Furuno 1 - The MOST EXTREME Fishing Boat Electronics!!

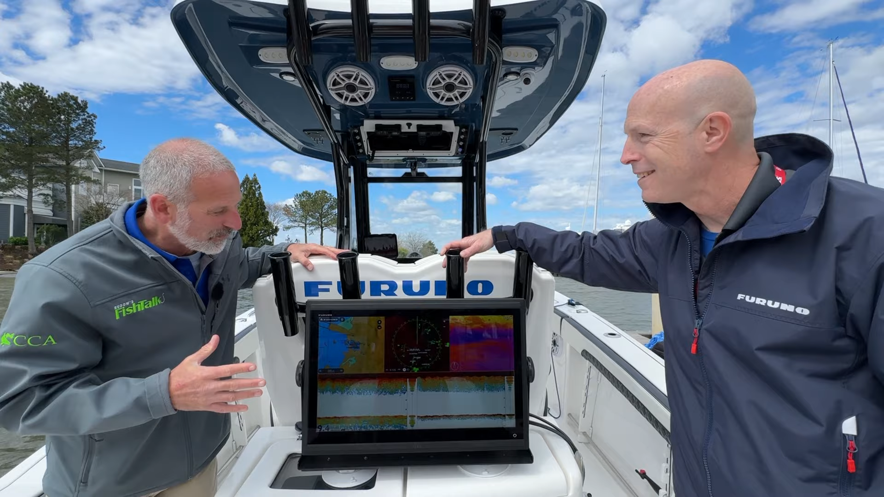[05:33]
Okay, so now we're just showing off, right, Lenny? Come on. We are at a boat show. We wanted to catch people walking down the dock, so we threw up the TZT24XL. Now that is pretty darn cool. Not something you see every day on a 28-foot boat. But Tim, thank you so much for showing me this boat.
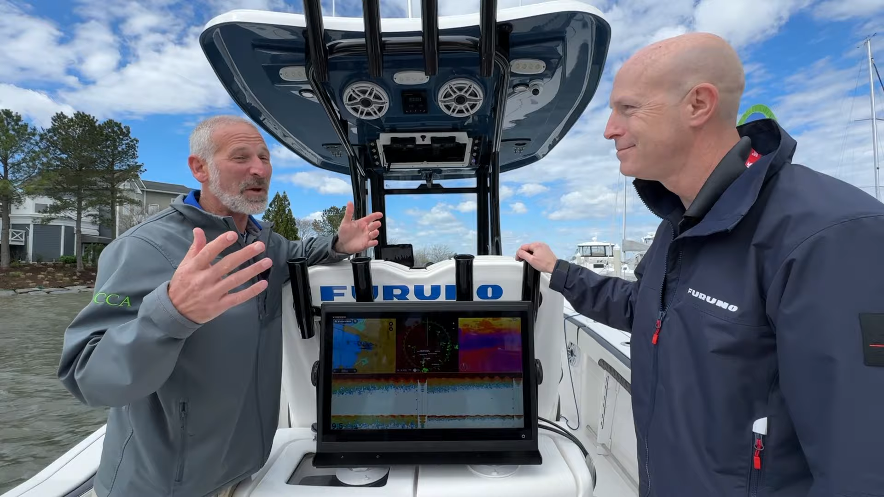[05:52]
And people, if you're at the boat shows, walking down the docks, keep an eye out for Furuno 1.